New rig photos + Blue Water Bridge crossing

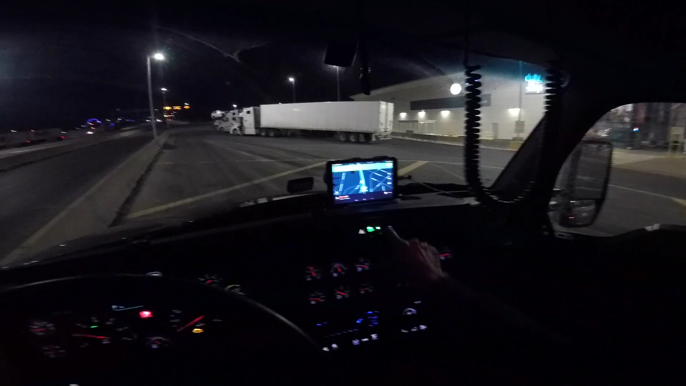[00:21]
and I logged out on that one right I logged in on this one and I changed to US rules and I showed the border crossing so I'm leaving Sarnia or actually this
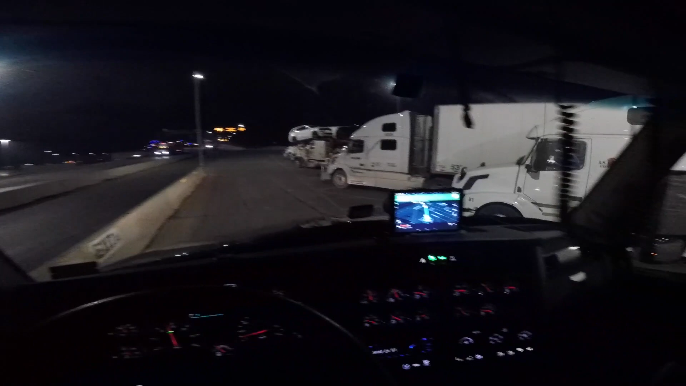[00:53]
spot is also known as Point Edward Point Edward Ontario
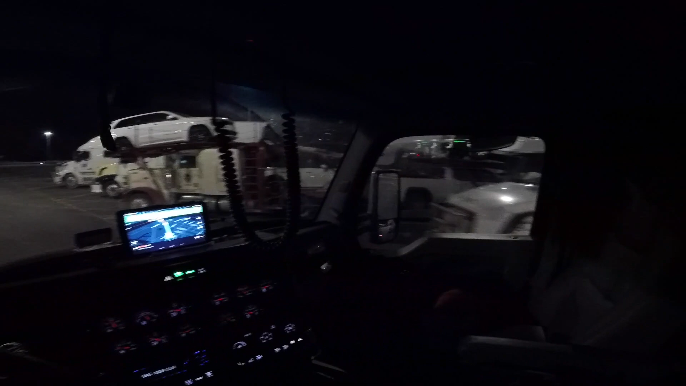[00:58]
and we heading over to Port Huron Michigan and actually didn't I didn't plan on recording again but I don't cross here
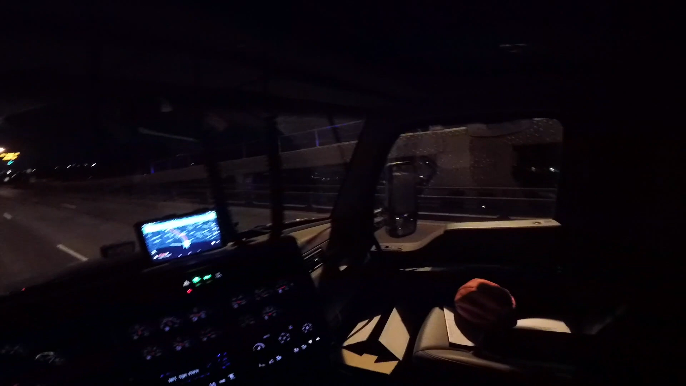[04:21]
I was I thought there was a guy behind me what happened huh he probably went by on this line in this line did you guys see I'm imagining trucks behind me that's why I put my light my flashing lights on and
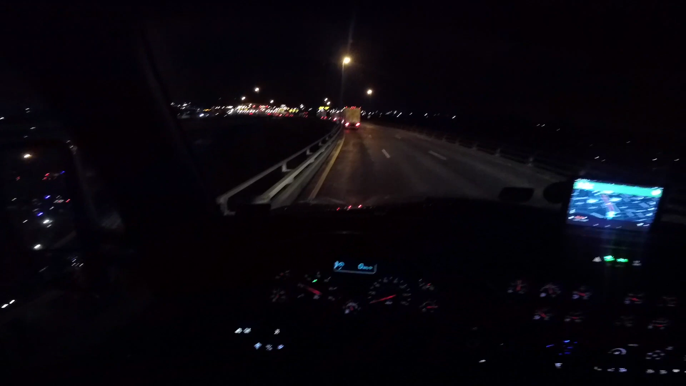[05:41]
where his trucks are slowly crawling on the bridge okay now there's somebody behind me but I see he turned on his flashing lights as well look at this guy
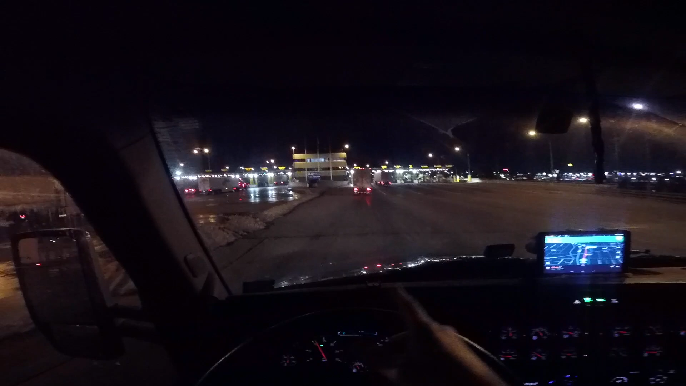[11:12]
this before it was only fast I think because you see over there there's only three lanes and over here they just opened this one okay alright we're gonna finish here so I'm gonna spend the night in Michigan and then keep trucking tomorrow through Chicago Wisconsin Black River Falls towards Portal North Dakota
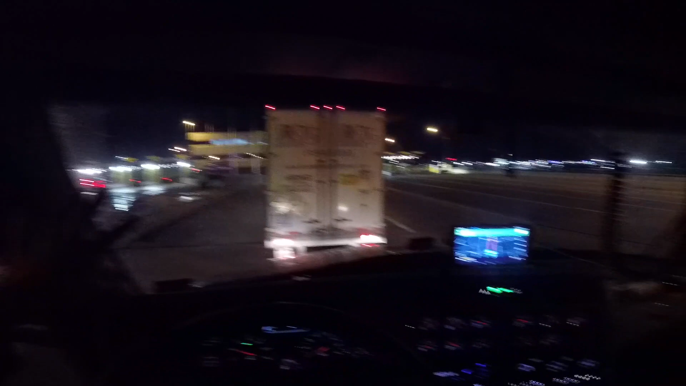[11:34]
and then enter Canada into Saskatchewan and keep going towards Calgary okay thanks for watching